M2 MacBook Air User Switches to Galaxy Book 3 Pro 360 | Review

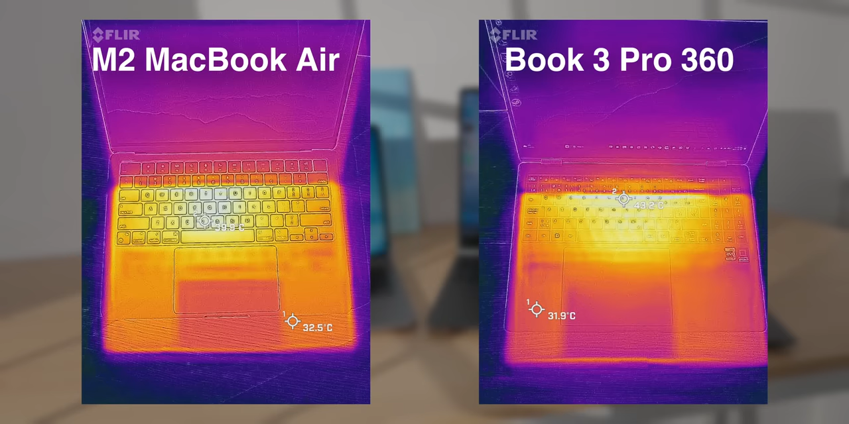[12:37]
After running a 20-minute gaming benchmark, the Galaxy Book is actually hotter than the fanless MacBook, which I found pretty surprising.